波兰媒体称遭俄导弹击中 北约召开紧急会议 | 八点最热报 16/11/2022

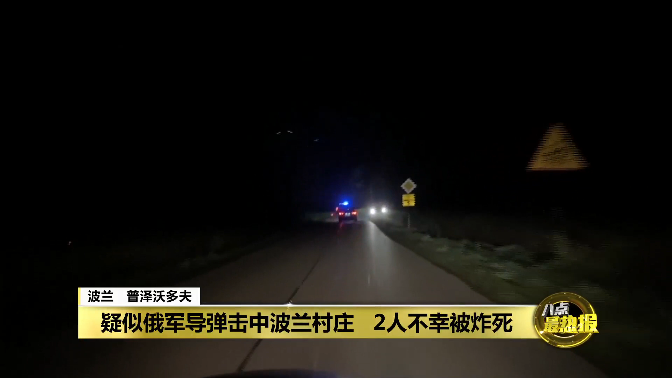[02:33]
昨天晚上波兰临近乌克兰边境的村庄普泽沃多夫陷入一片漆黑只剩下消防车的警示灯和穿行车辆的车